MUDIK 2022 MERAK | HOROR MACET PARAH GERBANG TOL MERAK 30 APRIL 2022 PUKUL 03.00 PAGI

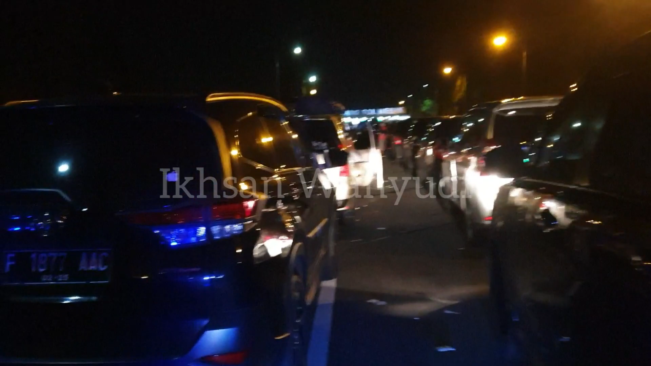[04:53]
Para pemudik pada beristirahat di gerbang tol Merak. mereka mematikan mesin, duduk di jalanan,